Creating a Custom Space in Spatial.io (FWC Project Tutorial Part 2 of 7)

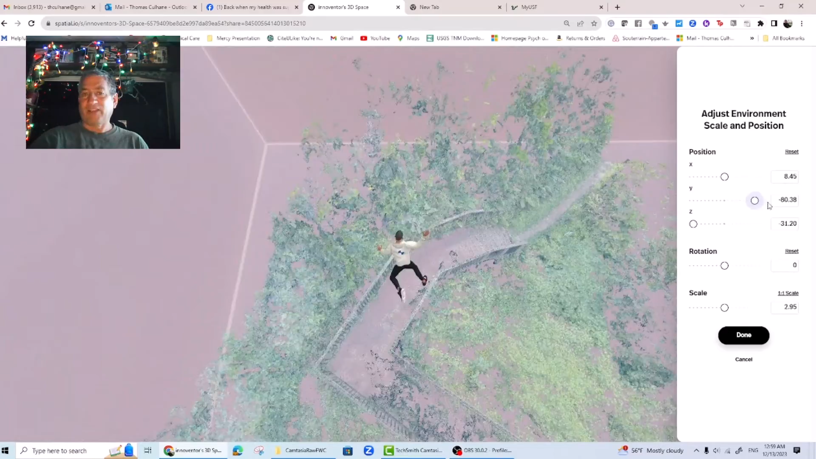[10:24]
than the leaf ground I showed earlier but less complex than a scan of a boardwalk in the forest.
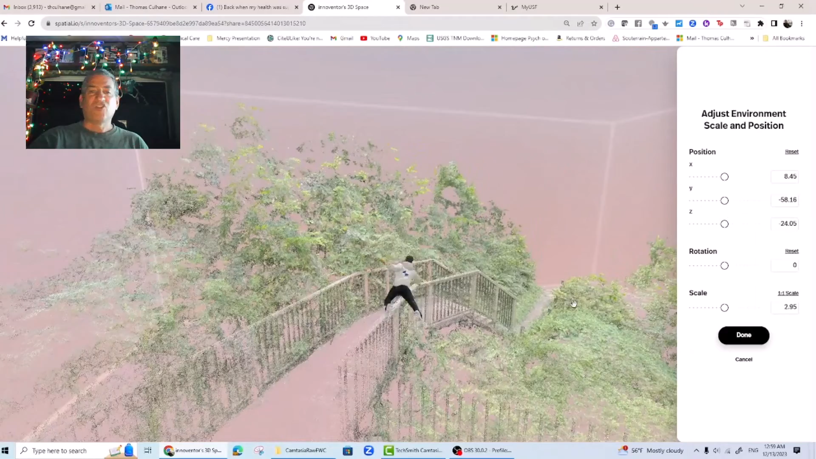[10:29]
The sheer number of surfaces needed to create the boardwalk is really going to gum up the computer's memory.